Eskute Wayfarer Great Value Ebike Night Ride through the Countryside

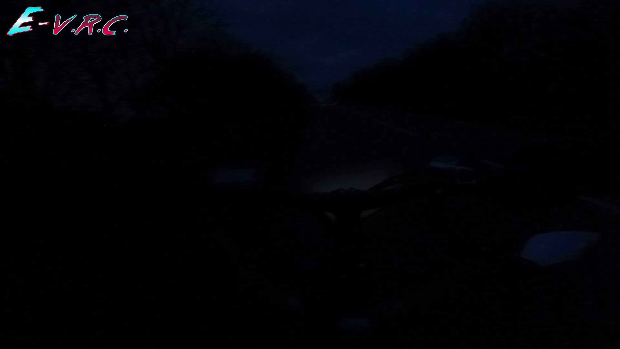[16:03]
I just, for some reason, oh, that was blinding. Come on, blinding lights. Come on, can't see, can't see. Don't care about old me, does he? Huh. Right, here it is. Let's have a quick look.
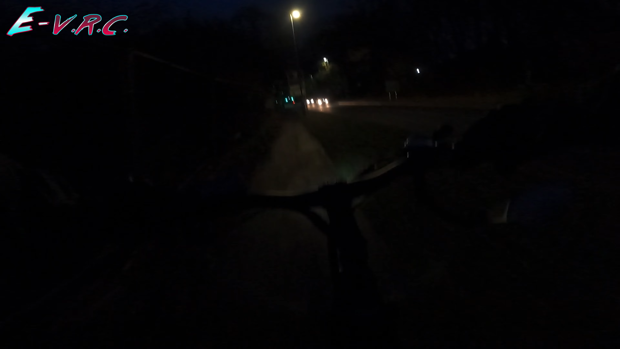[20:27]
We're going down this roady bit that I've come down a few times before, the Wobaston Road, but I'm currently on the cycle path. So I think I'll finish it there then. Oh, dodgy bit. I'm all right. I'm okay. There's the Birmingham of the Midshires. Nothing to do with the Shire. Right, so I'm going to finish it. So if you enjoy